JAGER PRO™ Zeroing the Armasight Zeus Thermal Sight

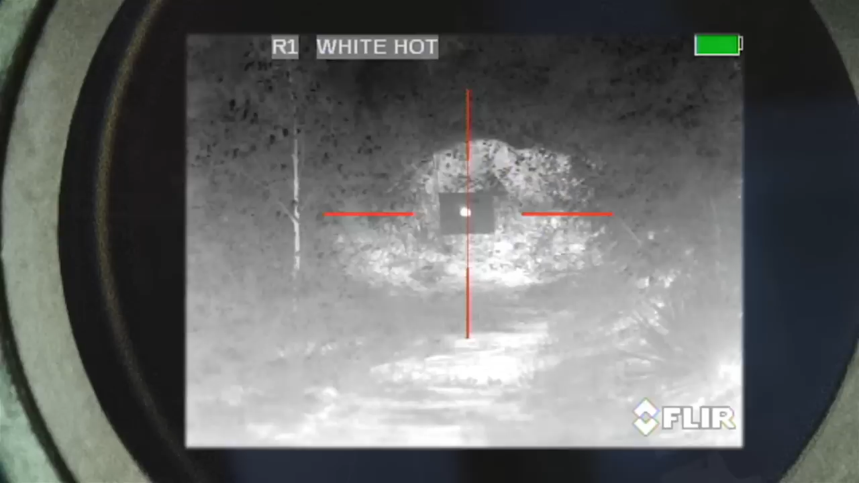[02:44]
As you can see, we're still hitting low, but we're still on the paper.
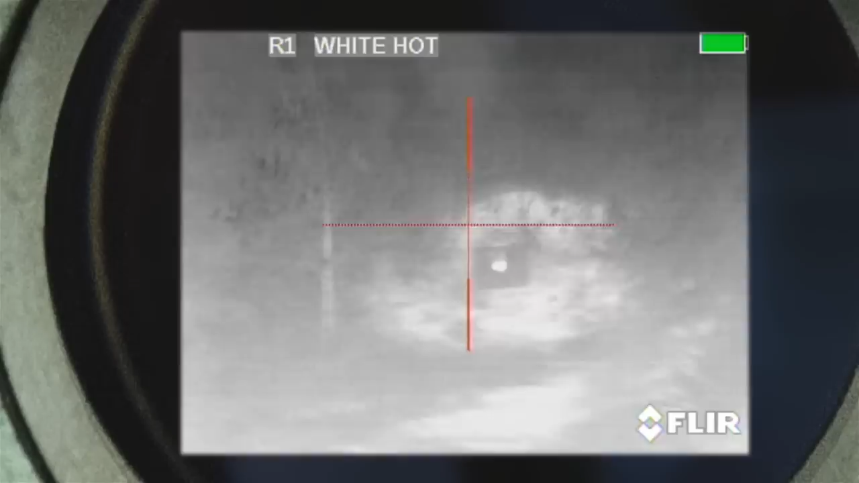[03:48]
When zeroing the arm of sight zoos, you need to enter the menu by pressing the menu button.